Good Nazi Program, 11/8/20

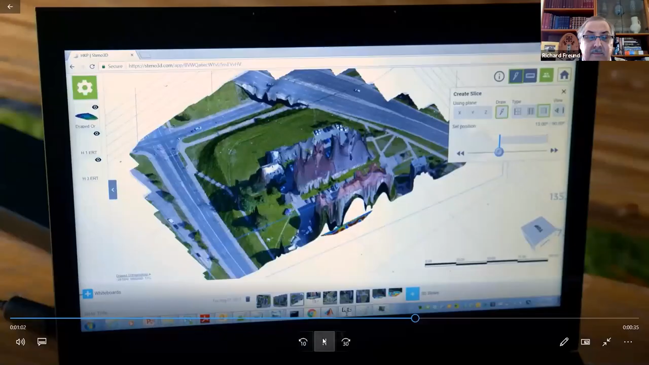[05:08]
We have two distinct pits here.
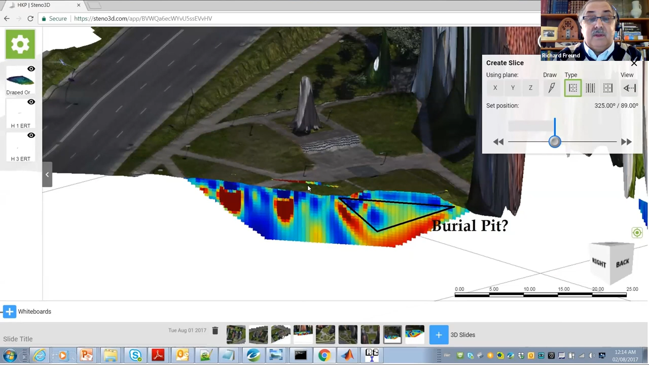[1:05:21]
dug into the earth this is by the way here's the area on top this is about maybe 5 meters 15 feet below the surface